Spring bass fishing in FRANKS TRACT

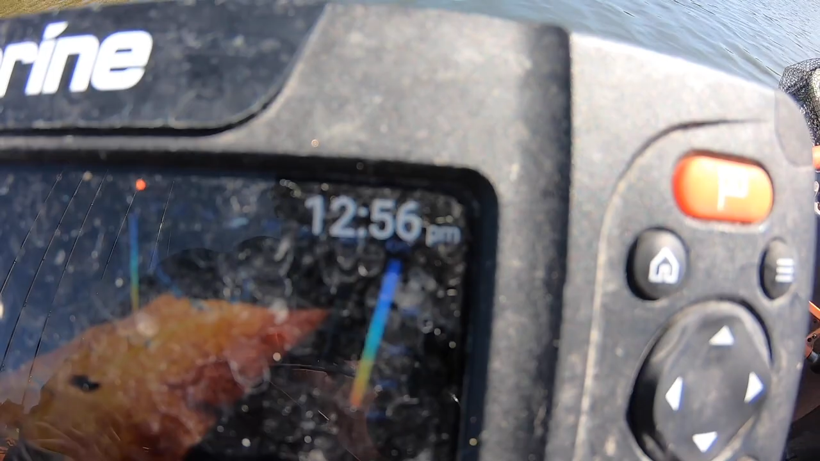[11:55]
Almost 1 o'clock. Caught two more, I guess, but yeah, that was it. One keeper on the board still, moving spots.